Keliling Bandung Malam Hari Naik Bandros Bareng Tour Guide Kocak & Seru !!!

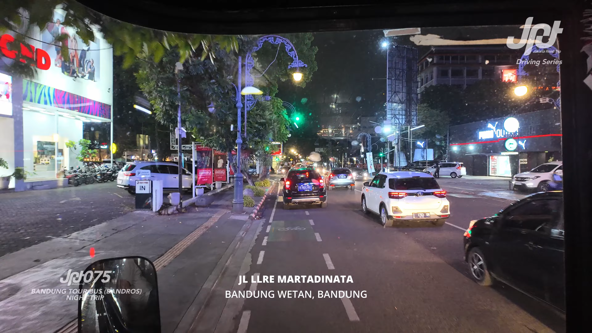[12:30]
Sedapnya yang lain Ya Si Ipin Disitu Itu bisa dicoba ya Nah kalau belanja kemana Kesini Heritage Kita punya
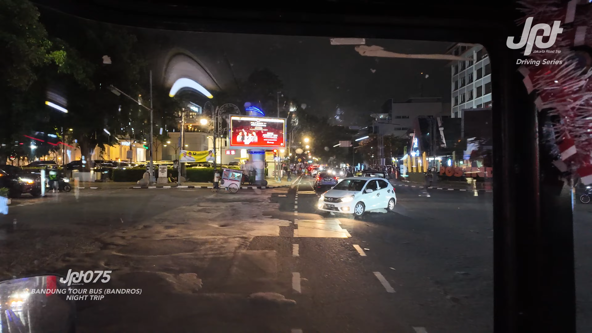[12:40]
rumah muda Kita juga punya heritage Kalau kita lihat Tampak depan heritage Itu ada pilar-pilar Seperti Kwe Lekartenon Yang ada di Yunani Kenapa?
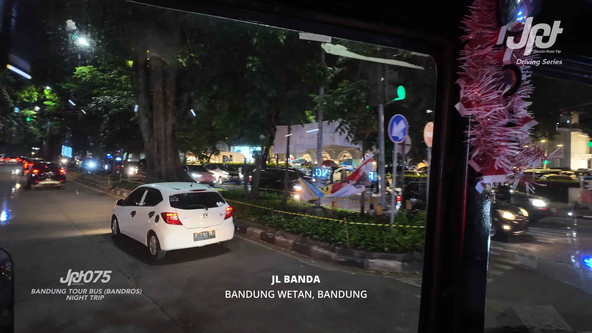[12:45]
Karena bangunan ini Bangunan Sartabudaya Golongan Nah Dulunya gedung serbaguna Bagi militer-militer Belanda Jadi kalau ada acara Militer Belanda Diselenggerakan di kota Bandung Itu pasti
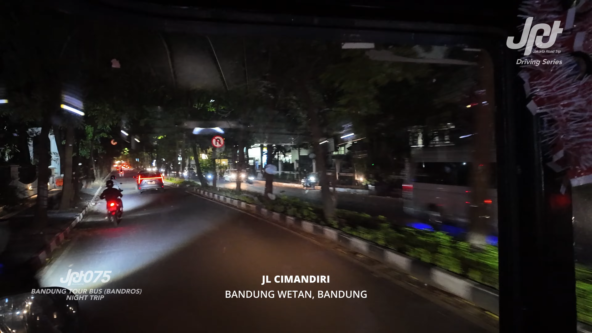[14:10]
Nah ini gedung sate Nah ini Tampak belakang gedung sate Gak ini lagi ada Caranya tampak depannya Jadi kita gak bisa lewat Karena ada Dulu Sumpang lagi manggung
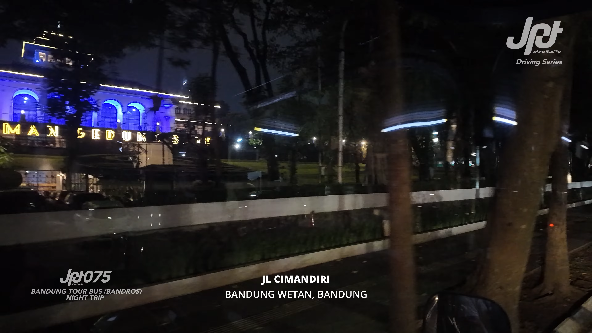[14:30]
Ada UMKM Nah ini ada buletan tuh Di gedung sate Itu punya filosofi Satenya di atas
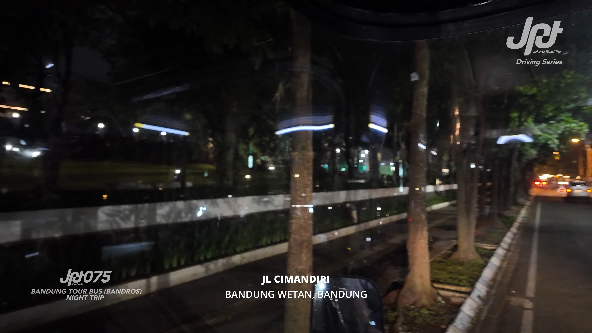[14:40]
Jadi buletannya itu Punya filosofi Apa itu buletannya Jambu air Karena Bandung memiliki Tanah yang subur Jumlahnya ada 6 Karena biaya kebangunannya 6 juta holden Sekarang dengan 48 miliar rupiah Dan gedung sate ini Dibangun tahun 1920 Hingga 1924 Dan
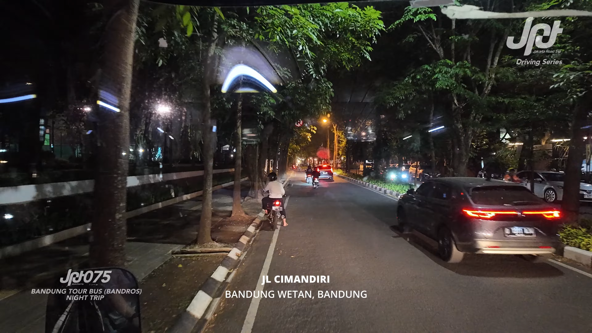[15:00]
menjadi bangunan pertama Di Indonesia Yang punya basement Atau ruang bawah tanah Jadi kita sudah mengenal Yang namanya basement Dimana Ada di sebelah timur Dari gedung sate Jadi apa sekarang Museum Posi Indonesia Kalau misalnya kita masuk Museum Posi Indonesia Itu di belakang 19 orang Karena anak kecil sama sempit Tiketnya gratis Ya soalnya angka Jadi di Bandung Tempat wisata angka Pasti gratis Kalau satunya Museum Posi Indonesia Makanya kalau lagi Wisata di Bandung Gak bayar Itu
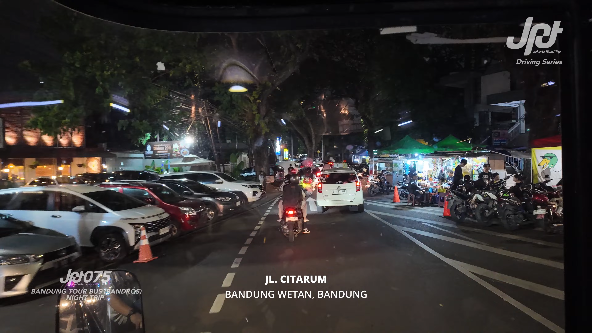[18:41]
Kalau punya uang banyak Bisa ke sebelah kiri Ketempayan Tapi kalau misalnya Jumpscare Melihat menunya Bisa ke kanan Cuanti Sambal Heco Ya Kita bisa lihat Banyak kuliner-kuliner Di sini Enak-enak Makanya Sambal 20 Sekolah Empat kulit Keluar-keluar Banyak kuliner Kita masuk Jalan Lombok Nanti Di Jalan Lombok Ada apa Kang
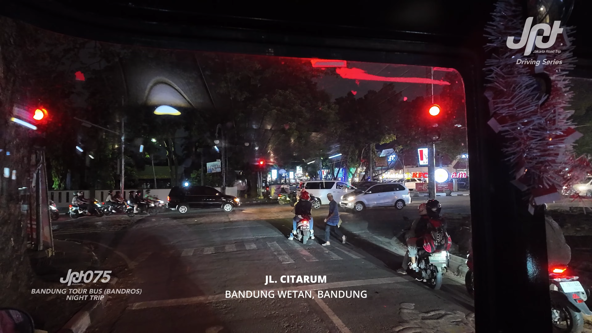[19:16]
Kalau di Bandung Jalan Lombok Diambil dari nama daerah Di Lombok Ya Tapi dulunya Tempat pembuangan mayat Karena dulu Kaitannya dengan Sambal 20 Bandung Sambal 20 Bandung Itu zaman Jepang Itu jadi tempat Pembantaian Tentara Belanda Tentara Jepang Jadi banyak Menghasilkan mayat-mayat Diangkut mayatnya Itu ke sini Buanglah di Jalan Lombok Karena dulu Jalan Lombok Kanan-kiri Banyak sungai yang kecil Ya Tidak juga kecil Tidak juga besar Tapi cukup Untuk membuang mayat Buang di situ
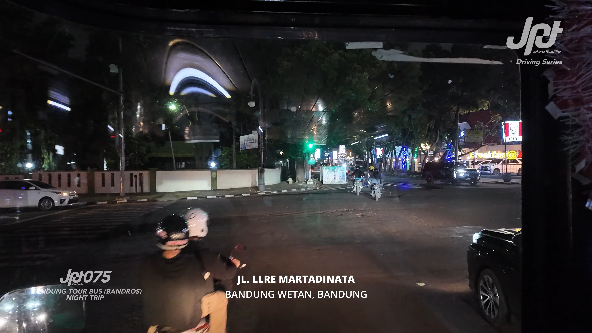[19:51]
Adalah sekolah Yang cukup angker Memang Karena pernah Dijadikan Sebagai tempat Pembantaian
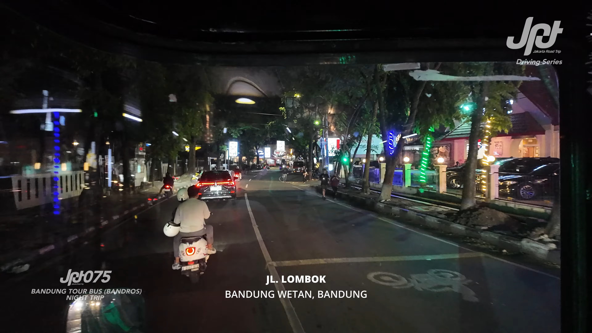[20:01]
Nah tapi Kalau kita Kondisi sekarang Jalan Lombok Kurang ramai Dari pagi sampai malam Di sini ramai terus Pagi ada apa Kopi saring Sinar pagi Di sebelah kiri Itu ada tenda merah Bukannya jam
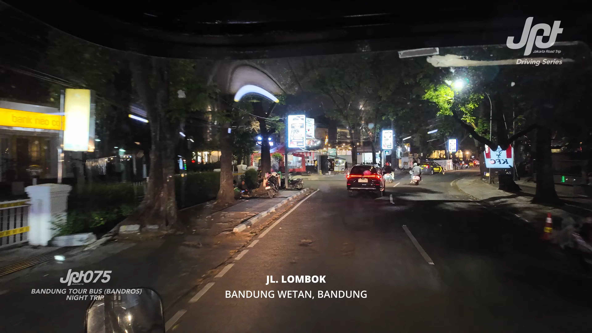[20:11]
7 Sampai jam 12 siang Kalau Kalah sedikit Rantrinya panjang Bisa sampai ke dalam Paso Sultan Jadi nge-letter L gitu Panjang banget Lebih dari 50 meter Pokoknya kayak Kayak Nanti boneka laban Ya ibarat Gimana
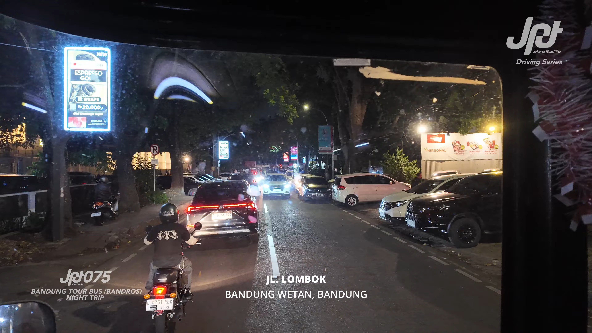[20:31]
Malam di sini ada apa Tempat Kopi Di sebelah kiri Namanya Tusens Tempat kopi Anak-anak Komo Komo Komo Kami Sekarang Orang Bandung Kalau kopi Apa yang dicari Tempat Bukan kopi Sedis Yang dicari itu tempatnya Kopinya biasa aja
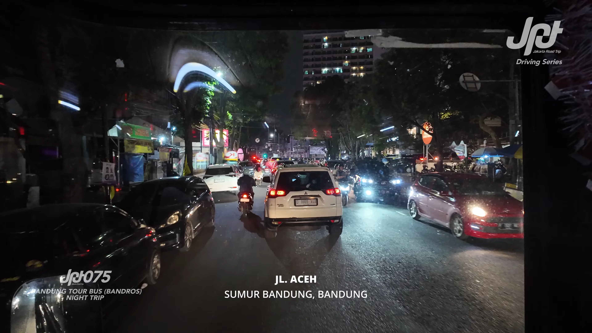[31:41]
Oke Nanti kita Lihat juga ya Tadi kita melintasi belakang Balai kota juga Balai kota itu punya Kolam renang Gatis Yang meskipun cuma setengah petis
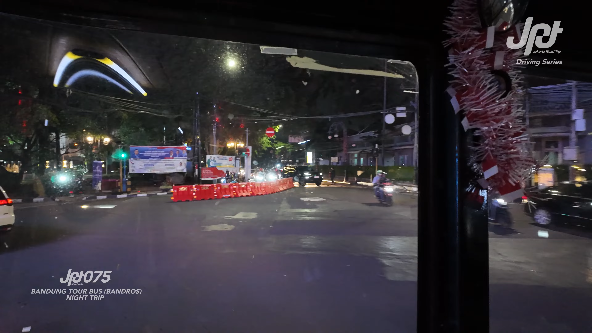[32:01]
Ya ini ada di sebelah kanan Jadi uang untuk anak-anak Yang masih punya todel Nah besok pagi sampai sore Disini kita punya kolam renang gratis Yang bikin happy Kolam tua pastinya Karena gak usah melualin uang Boleh dicoba silahkan besok Ya Jangan lupa bawa beraksa di sil Ya Kalau adil ya itu pasti Karena yang gratis itu harus ada risiko Yang muncul tanpa merah
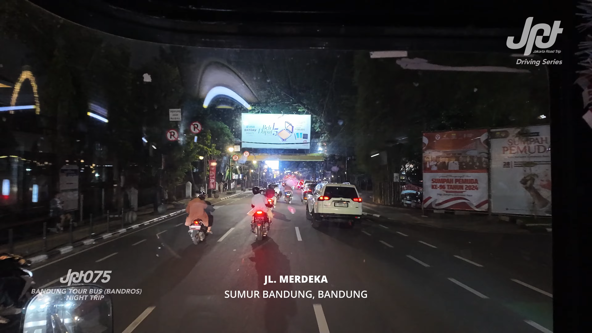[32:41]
Yang namanya Santa Angela Ini sekolah Belanda juga Khusus perempuan loh Karena kalau khusus laki-laki Namanya sekolah loisius Di Trunojoyo ya Nah sekolah paling terbagus Ada disini Namanya Quack School Nah ini nih sebelah kiri Quack School Sekarang jadi Forestades Bandung Sekolah keturunan Raja Udah beres